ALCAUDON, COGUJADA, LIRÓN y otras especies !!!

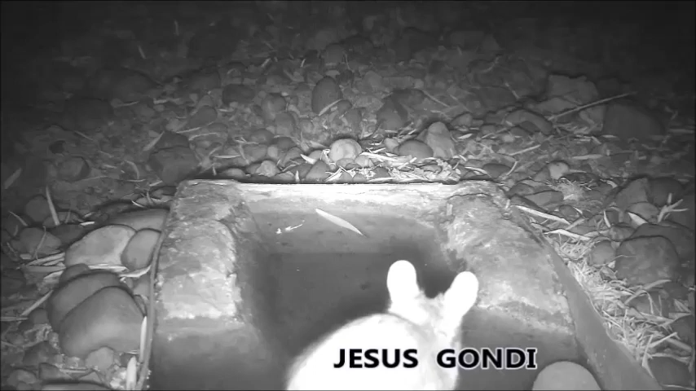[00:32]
empezamos viendo imágenes nocturnas con varios lirones caretos que acuden a beber.
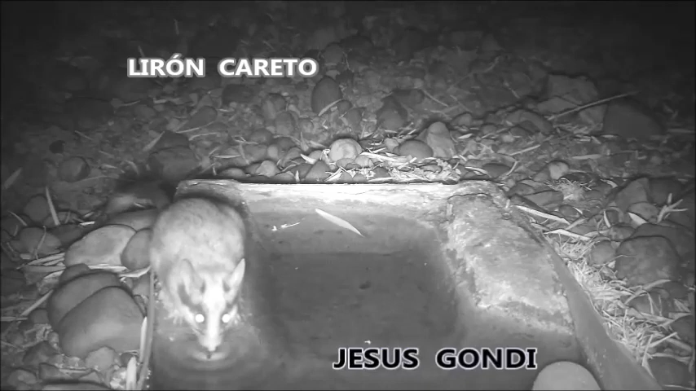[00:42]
Vemos que son bastante abundantes los lirones caretos en este olivar. Vienen varios, como vamos a ver a continuación. Estos roedores nocturnos característicos tienen un tamaño intermedio entre el ratón y la rata y son muy arborícolos. Es decir, necesitan arboleda para poder llevar una vida acorde a sus costumbres. Son muy ágiles trepando y realizan sus nidos en la copa de los árboles.
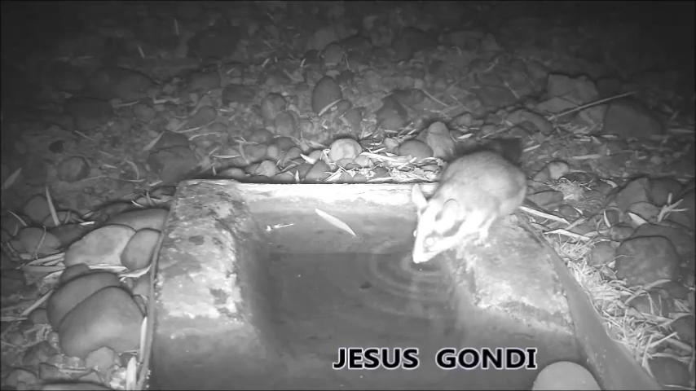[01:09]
Son característicos por ese antifaz negro y poseen una vista y un oído extraordinario para la noche. La característica que tienen o peculiaridad es que la cola, el hueso de la cola, está forrado por la fina piel del penacho de la cola. Entonces, en algún momento determinado, si un depredador lo agarrara por la cola,